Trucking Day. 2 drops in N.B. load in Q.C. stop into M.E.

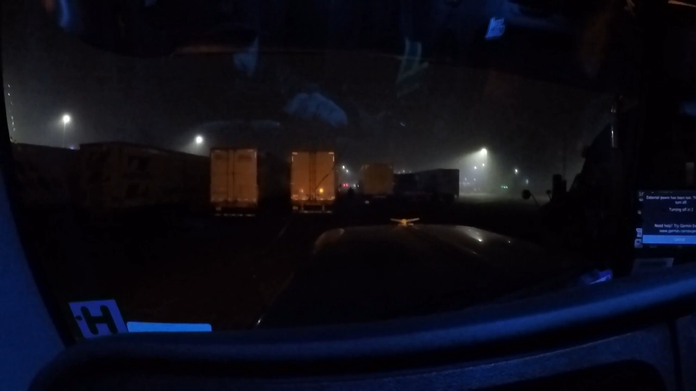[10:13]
We're all done for the day and we're going to finish the video here. It's been two days. Oh yeah, I guess you can see at the light there. It is pretty foggy night. But yeah, we made it here and only two hours away from delivery tomorrow. So if you're still watching, like and subscribe, see you next time. I'll see you next time.